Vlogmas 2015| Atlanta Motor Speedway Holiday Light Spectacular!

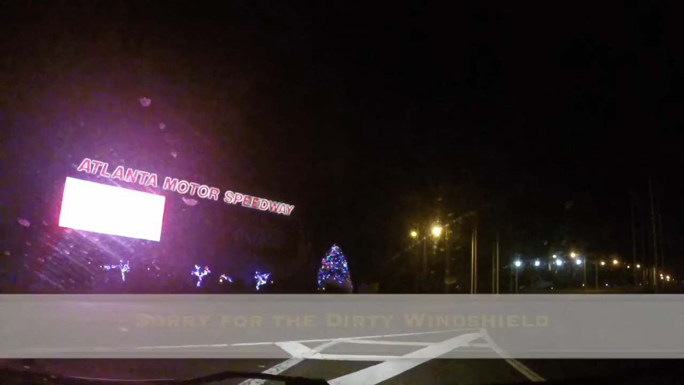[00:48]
This is the Atlanta Motor Speedway. So this is where we're going.